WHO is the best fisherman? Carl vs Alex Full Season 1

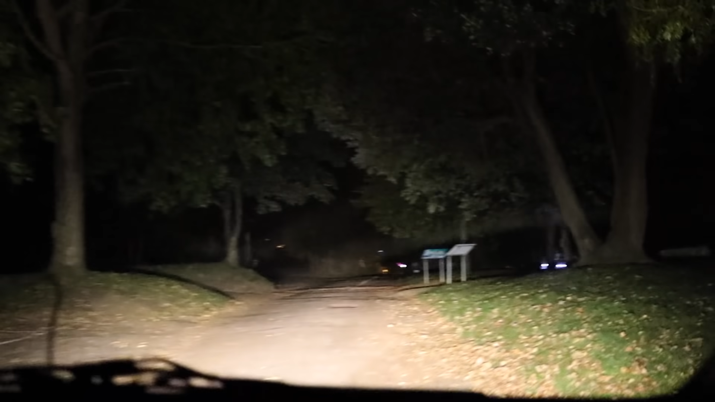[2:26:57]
Oh Christ, there's a speed bump. And now we set off for a
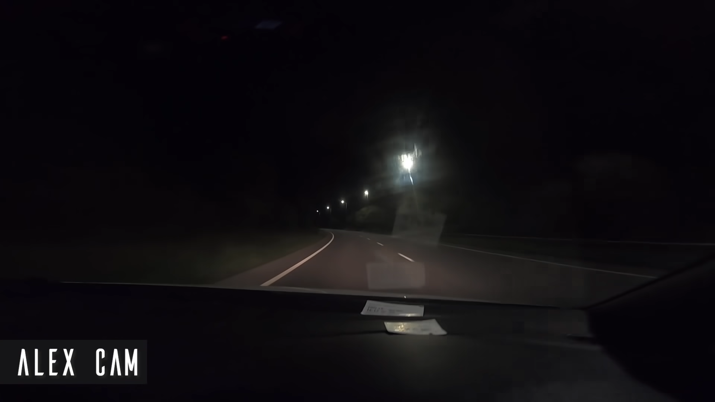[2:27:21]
It can be super dangerous when driving too tired, so Alex ended up pulling over.